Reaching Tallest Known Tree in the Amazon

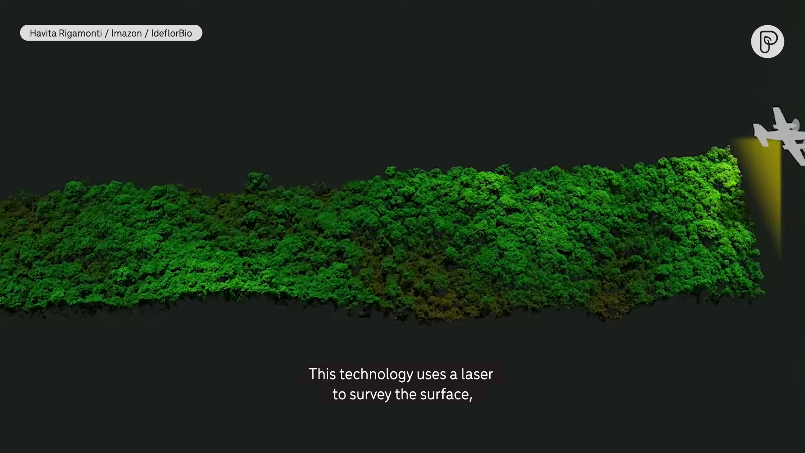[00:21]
This technology uses a laser to survey the surface,
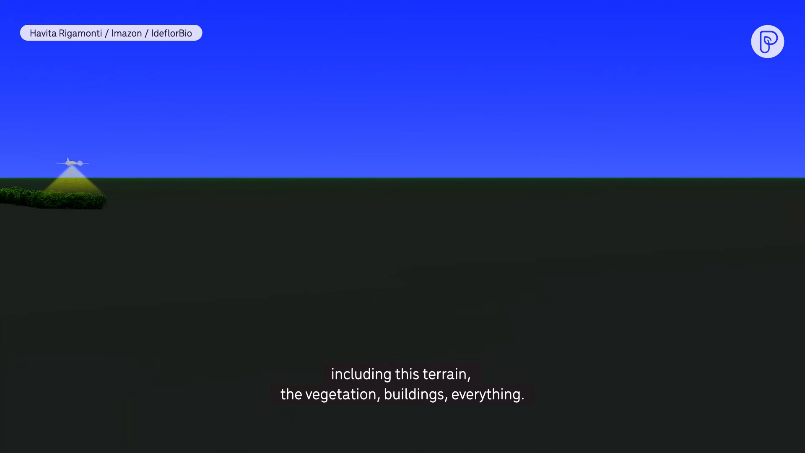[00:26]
including the terrain, the vegetation, buildings, everything.
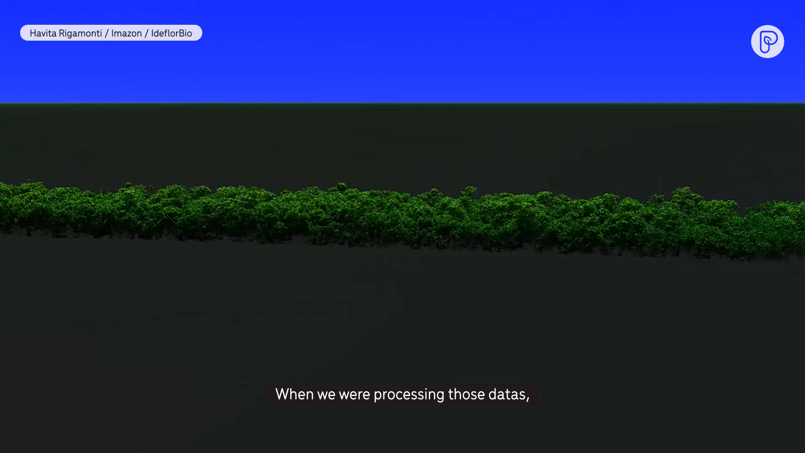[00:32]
When we were processing those datas, we identified that we have very, very tall trees.